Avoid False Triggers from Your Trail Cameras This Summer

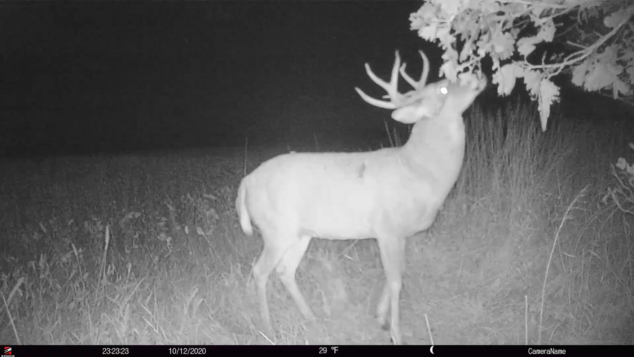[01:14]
But I think that there's some people, and maybe a lot of people, that maybe have ran into an issue where regardless of where they set their camera, it takes false triggers. And that scenario is going to represent an actual hardware malfunction.